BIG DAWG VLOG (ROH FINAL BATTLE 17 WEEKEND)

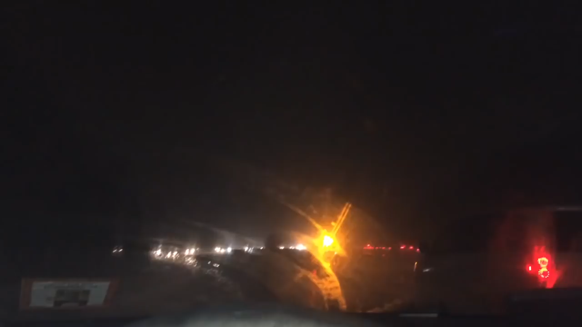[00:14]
And everybody's moving really slow on the parkour. All right. I made it safely to the train station. Awaited my train.